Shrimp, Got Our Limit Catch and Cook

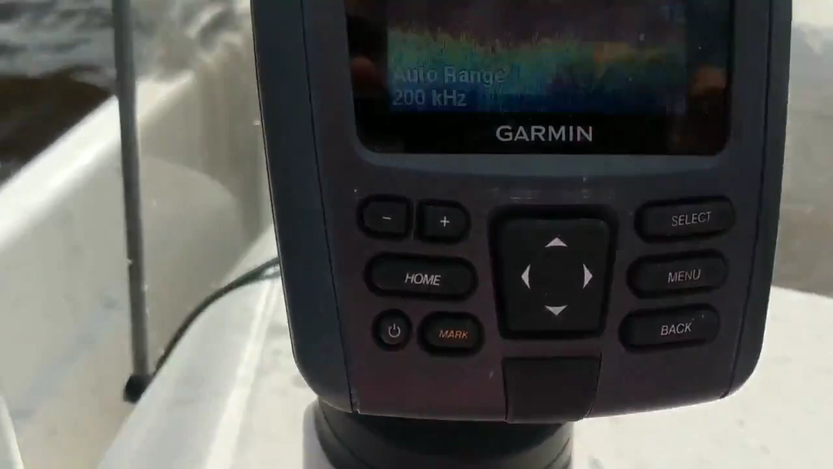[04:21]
Look at these. Marks, like unbelievable. Look at them all.
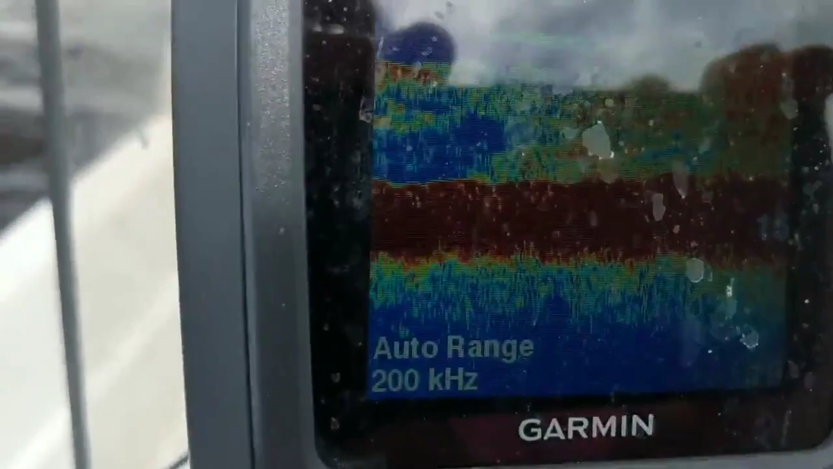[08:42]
The marks, it's like, hopefully they're all shrimp.
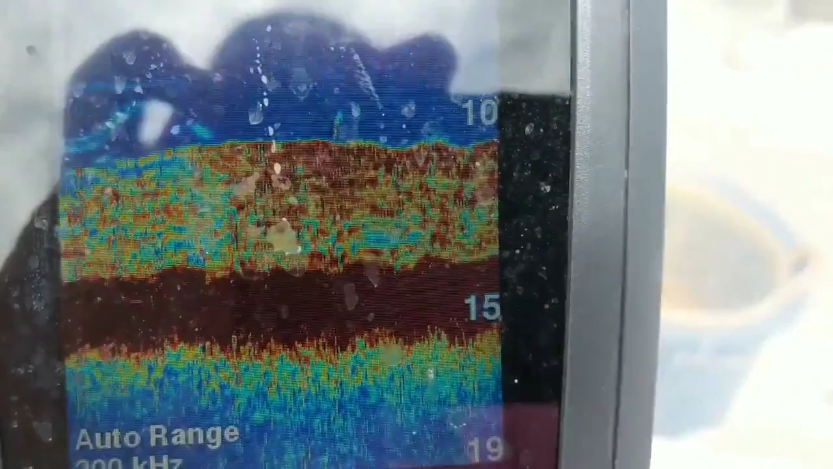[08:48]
Because if they're shrimp, your net's going to be full.